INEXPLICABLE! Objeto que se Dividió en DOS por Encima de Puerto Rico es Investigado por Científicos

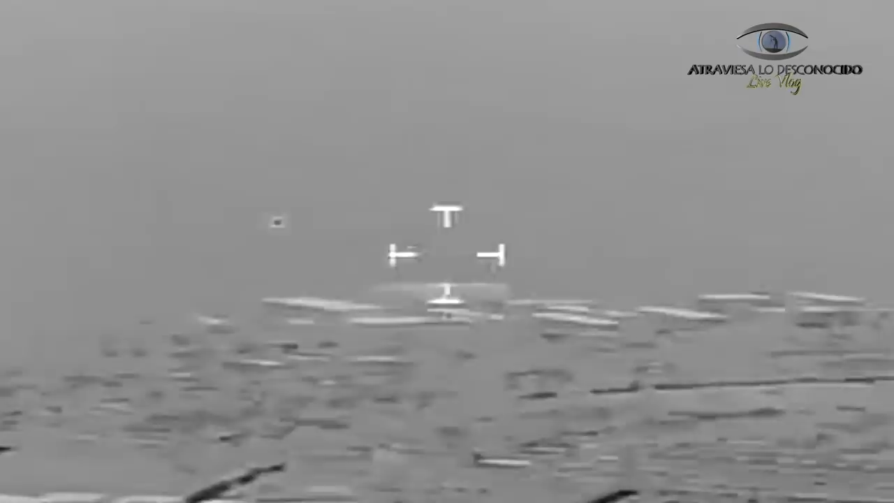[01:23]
sumergiéndose en el océano y dividiéndose en dos partes. Además, todo eso desprendiendo una enorme cantidad de energía y calor.
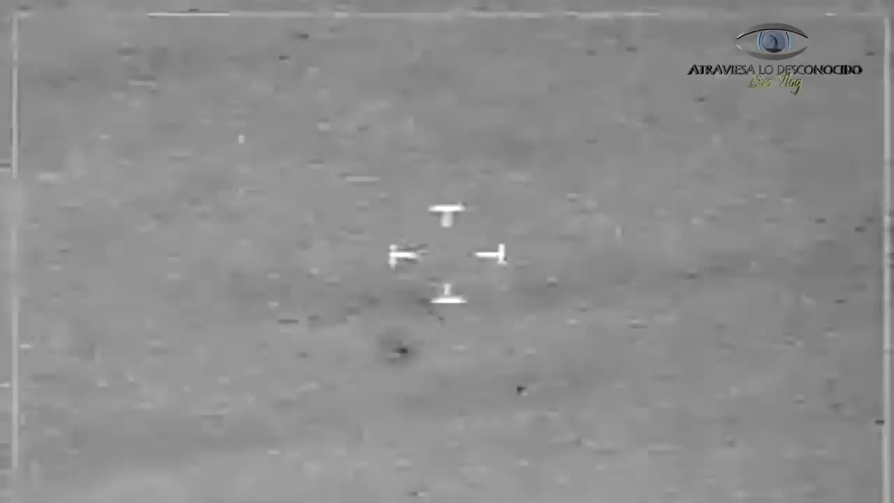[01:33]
El vídeo que estáis viendo fue calificado como la evidencia más convincente que existe de una nave espacial de otro mundo,
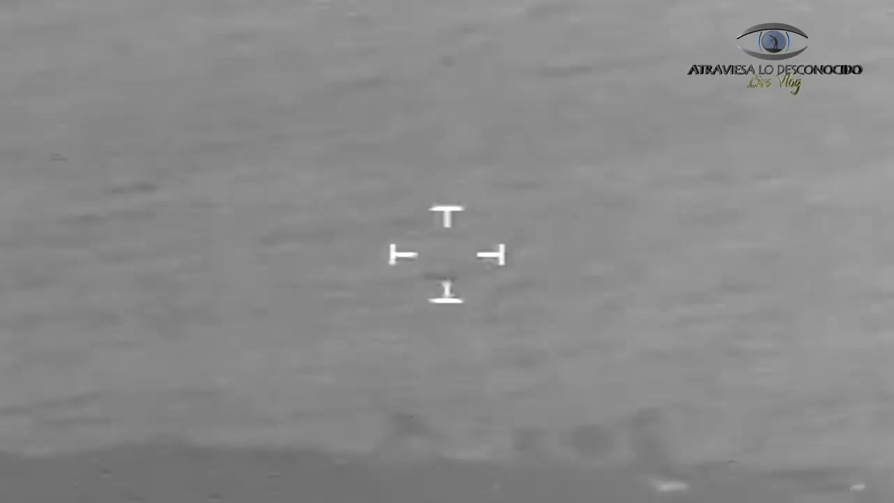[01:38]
o cuando menos una aeronave tan avanzada
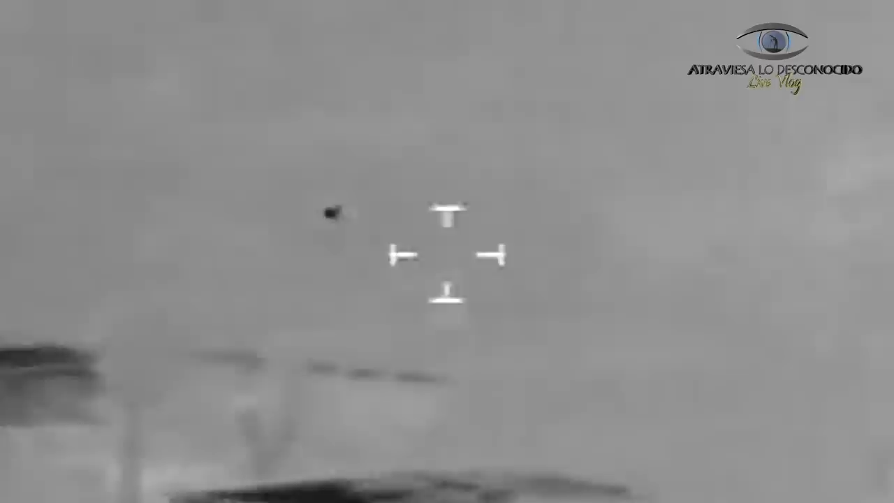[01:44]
que no podemos explicarla con la tecnología actual. El fenómeno fue captado en el aeropuerto Rafael Fernández en Aguadilla, Puerto Rico, por un avión de aduanas el 26 de abril de 2013,
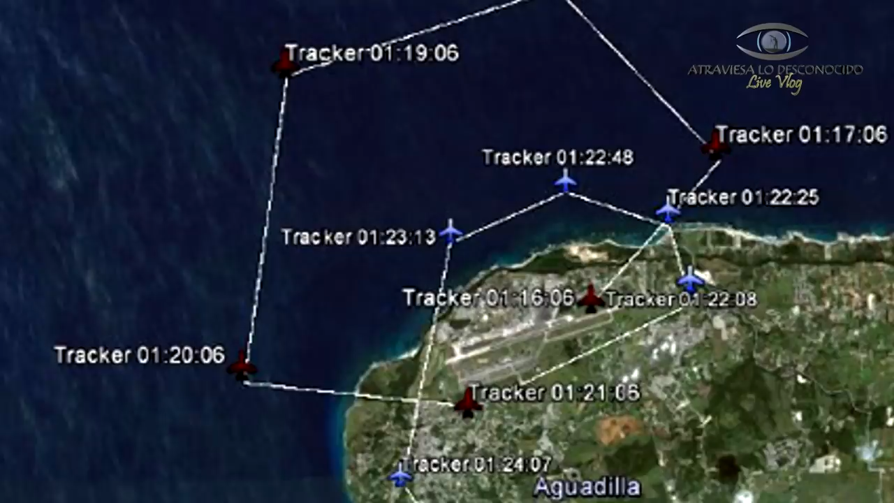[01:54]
es decir, justo hace 8 años.
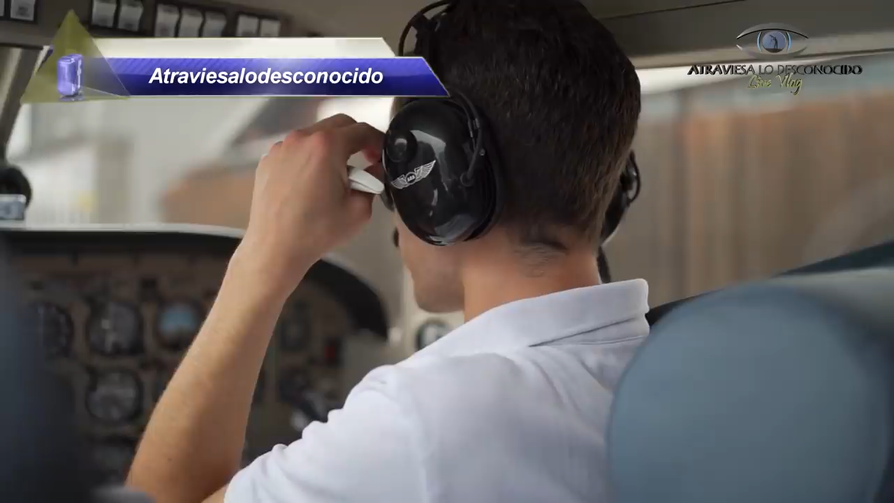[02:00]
Todo esto ocurrió cuando la tripulación de una misión de rutina vio una extraña luz roja moviéndose a gran velocidad y dirigiéndose hacia el aeropuerto local.
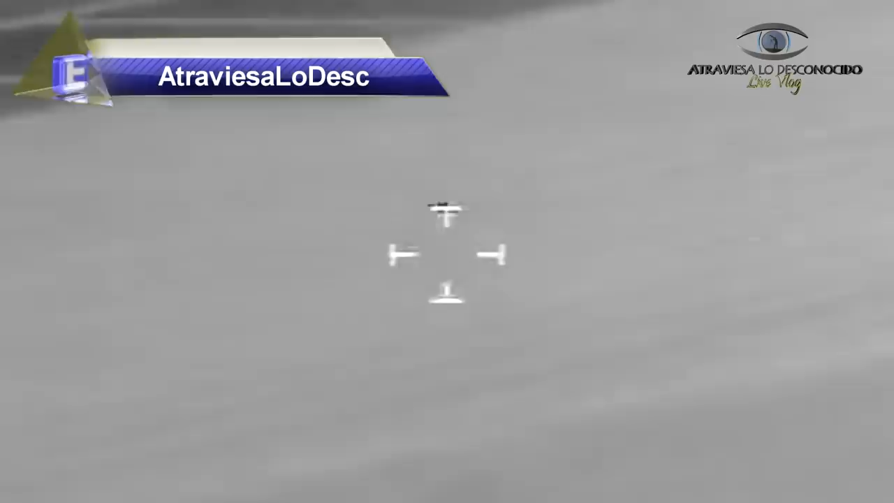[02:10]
Informaron de inmediato a la torre de control y lo rastrearon con una cámara especial de infrarrojos. Se ve claramente cómo el ovni desaparece bajo
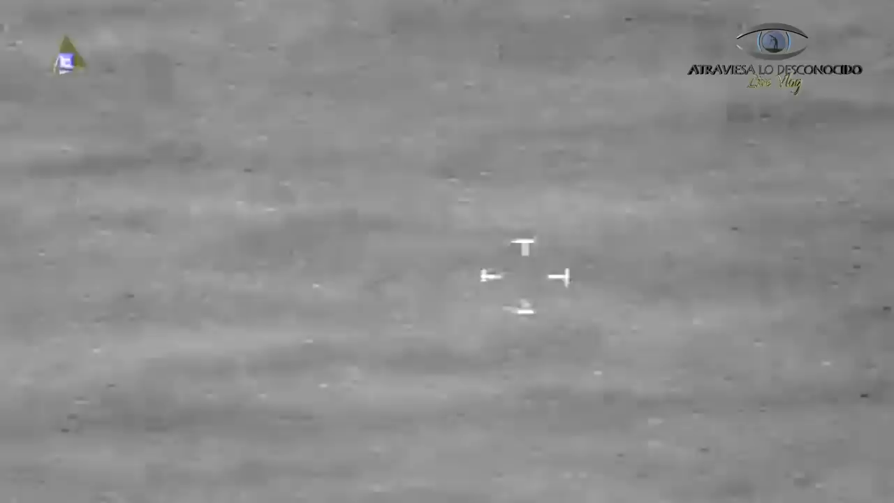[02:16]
el océano sin dejar rastro y después se divide en dos, lo que, dada su elevada velocidad,
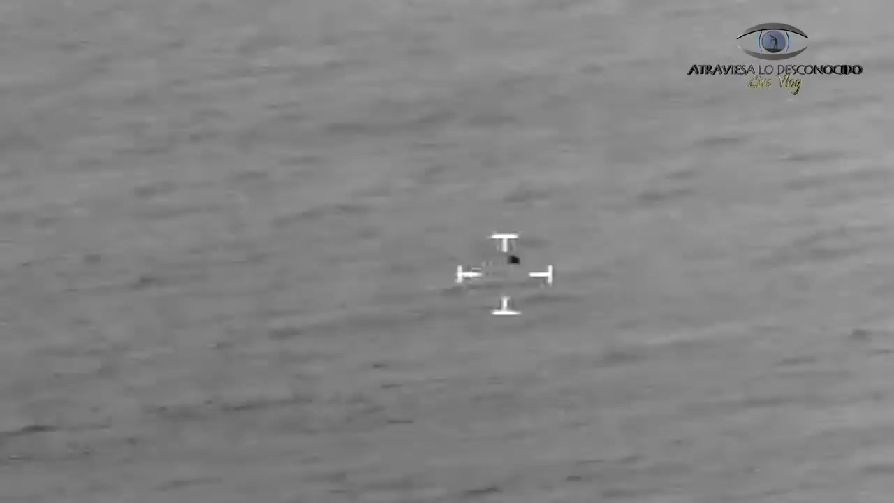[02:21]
que se ha calculado en más de 190 km por hora, es imposible con nuestra tecnología, y mucho menos sin dejar rastro aparente en el agua.
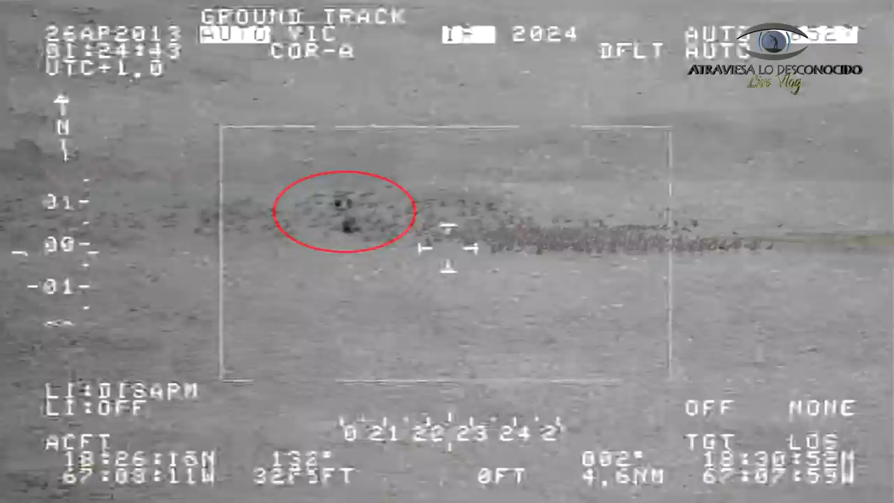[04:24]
Un pájaro, por lo que se ha estudiado, no puede viajar a casi 200 km por hora y mantener esa velocidad de esa manera,